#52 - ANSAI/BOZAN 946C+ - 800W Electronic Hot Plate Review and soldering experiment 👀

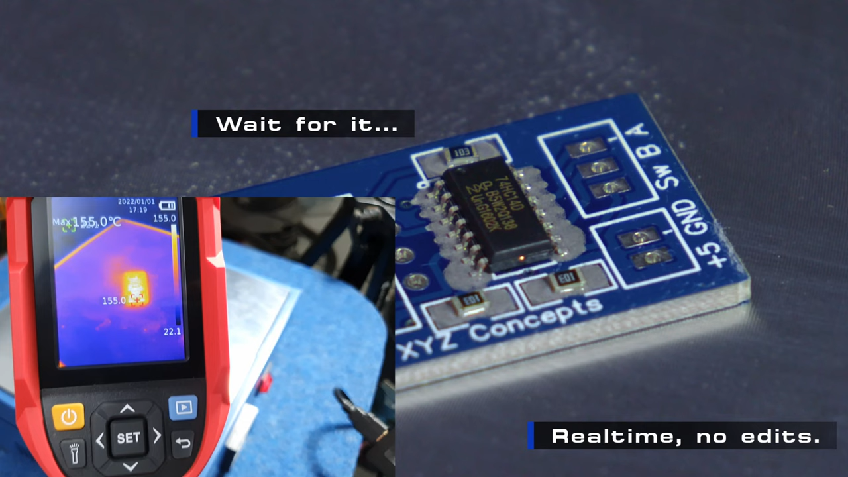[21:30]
On screen: max 155.0°C
Okay, so my thermal camera is showing the board at about 160.
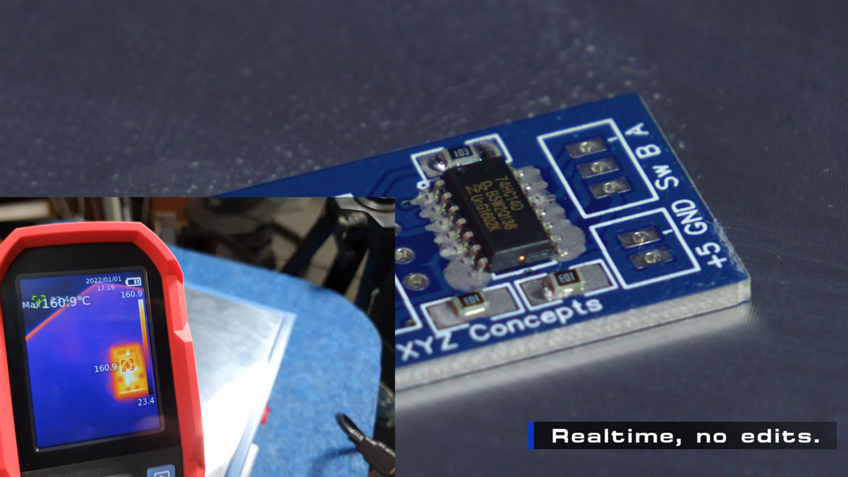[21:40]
On screen: max 160.9°C
But our hot plate is at 200. So, what do I believe?
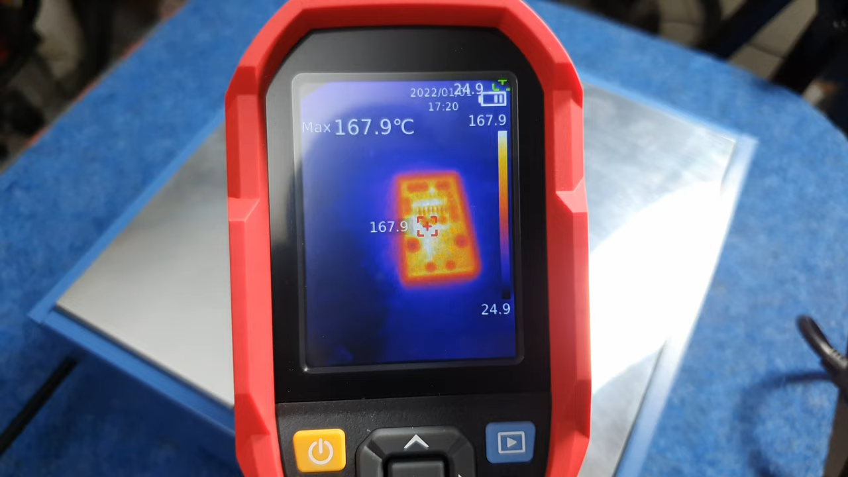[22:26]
On screen: max 167.9°C
And we're only hit about 170, well, probably peaked at about 170, between 165 and 170.